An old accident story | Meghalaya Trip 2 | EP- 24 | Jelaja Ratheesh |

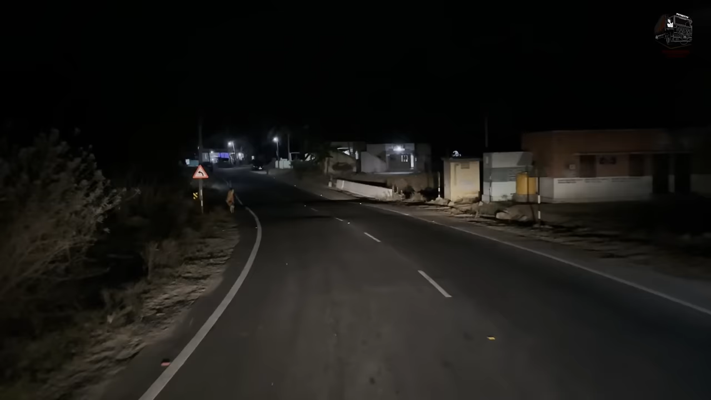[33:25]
ഇപ്പം ഇറക്കി ഇറങ്ങി നിരപ്പത്ത് വന്നു, ഇനി നിരപ്പ് റോഡാണ്. അപ്പൊ കുറച്ചേ ഉള്ളു കൃഷ്ണഗിരിക്ക്, കുറച്ച് ദൂരമുള്ളു.
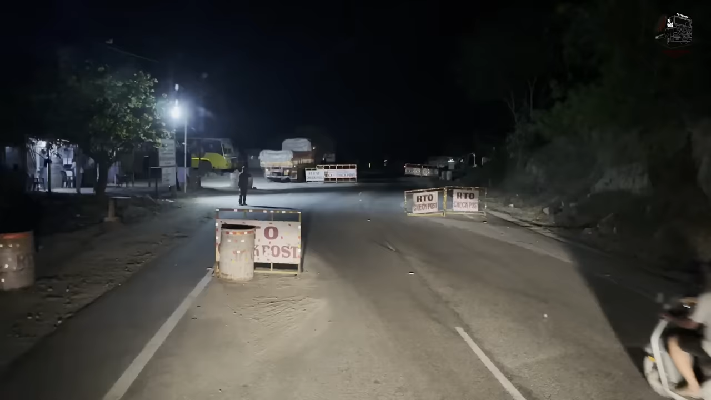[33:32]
തമിഴ്നാടിന്റെ RTO ചെക്ക് പോസ്റ്റാ. നമ്മളേ ഈ ആന്ധ്രയിലെ ചെക്ക് പോസ്റ്റ് എടുത്ത് കളഞ്ഞോണ്ടേ
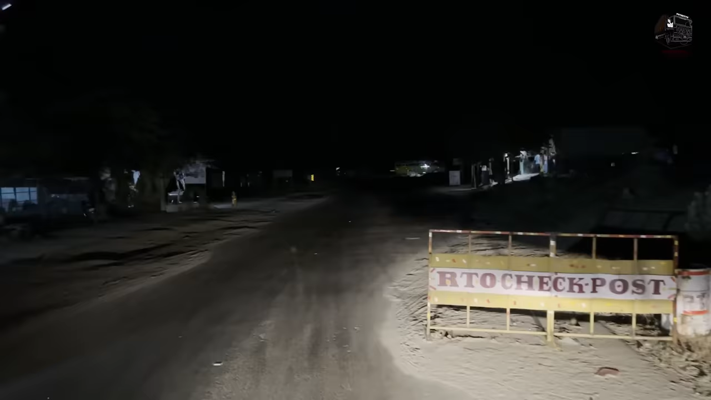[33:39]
നമുക്ക് 4 RTO ചെക്ക് പോസ്റ്റ് കിട്ടണ്ട ആന്ധ്രയിൽ, അത് 4 ഇല്ലായിരുന്നു. അതായത് 2 ബോർഡറിലും 2 ആന്ധ്രയ്ക്കകത്തും.
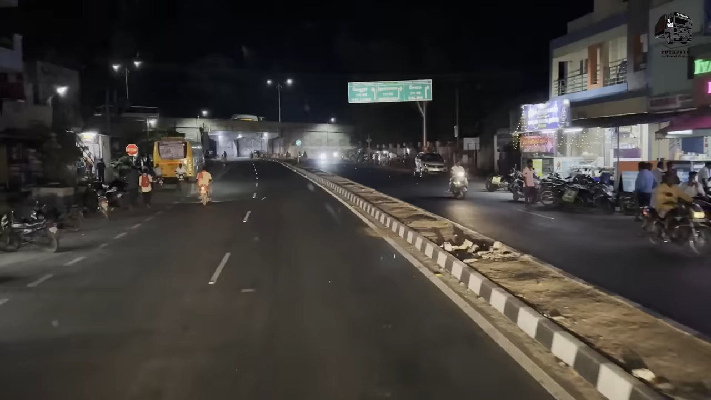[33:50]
നമ്മൾ വന്നത് താഴെ ആ ഇറക്കമെല്ലാം ഇറങ്ങി വന്ന് കൃഷ്ണഗിരിക്ക് അടുത്തെത്തി. കൃഷ്ണഗിരി റൈറ്റിലേക്ക്, ലെഫ്റ്റിലേക്ക് പോയാൽ വെല്ലൂര്, ചെന്നൈ ഒക്കെ പോകും.